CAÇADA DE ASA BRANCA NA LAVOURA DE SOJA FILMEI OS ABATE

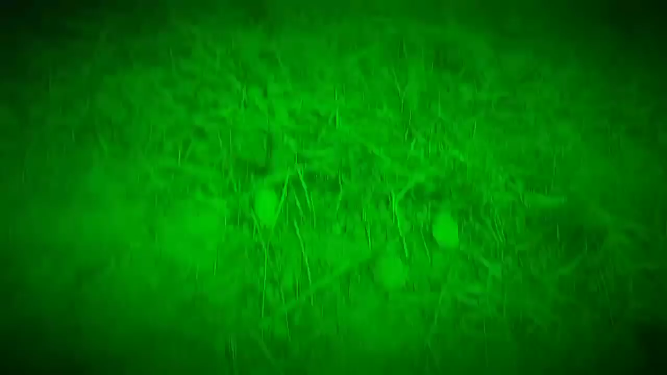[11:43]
Olha aí. Tá aí. Pomba galega.
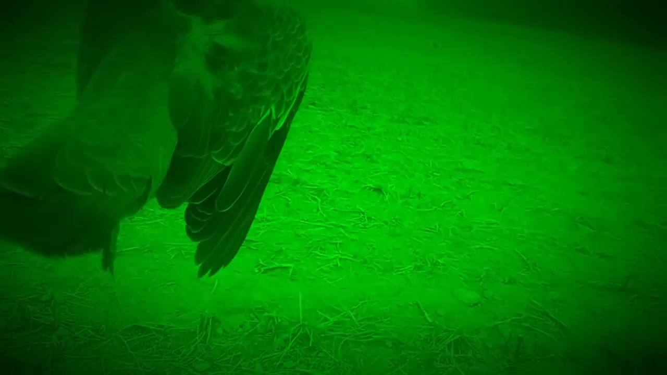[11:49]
Longe. Muito longe.
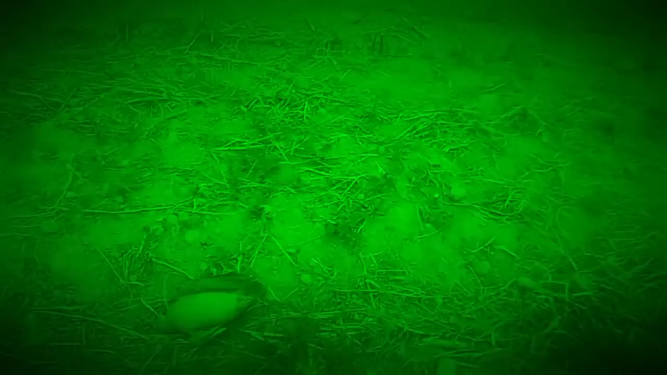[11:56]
Rapaz, essa galega eu não vou falar não, mas tava longe, viu? E eu contei cinquenta e quatro, parece. Cinquenta e quatro passaram, mas dava mais.
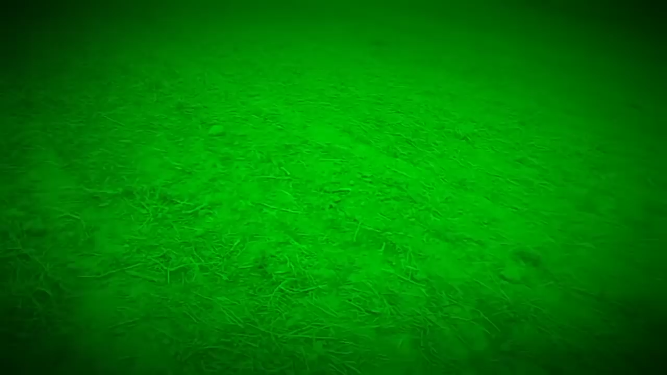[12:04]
Dá um... Ó lá, um noventa, porque ela começou a se bater, gente. Agora aqui foi...
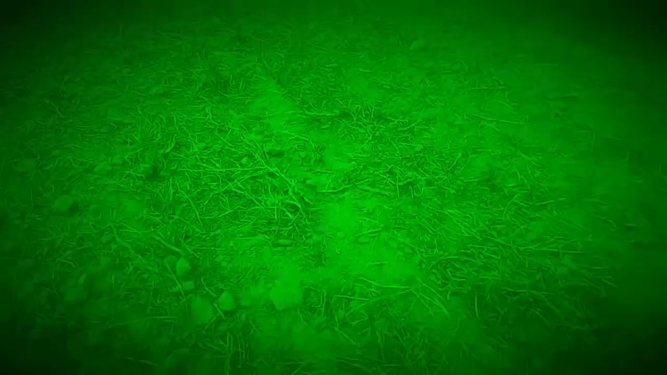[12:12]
Foi tiro de elite, viu? Foi tiro bom, viu? Pra quem aqui não bota a FENAL 22 modificada, tá aí. Meu Deus do céu, até é doido. De uns alvos mais longe, hein? Aqui pro nosso 22 aqui do canal.